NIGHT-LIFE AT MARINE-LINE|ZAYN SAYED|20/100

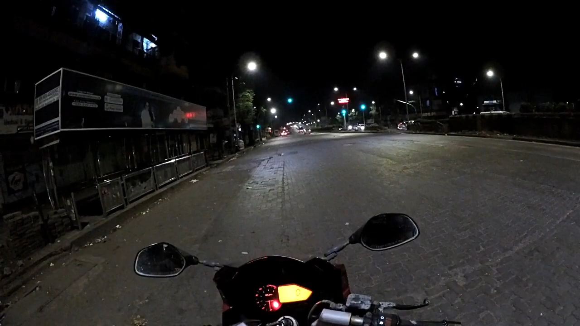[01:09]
बज के 2 मिनट। कुछ देर पहले मैंने अपना ब्लॉग शुरू कर दिया है। अभी हम हैं दादर के अंदर।
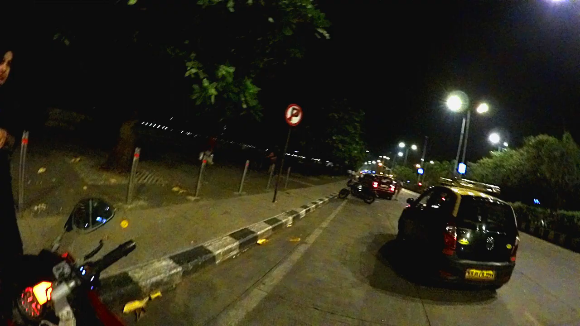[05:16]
यहाँ से अभी मैं निकल रहा हूँ बिकॉज यहाँ पे बहुत भीड़ है एंड आई डोंट लाइक इतनी भीड़।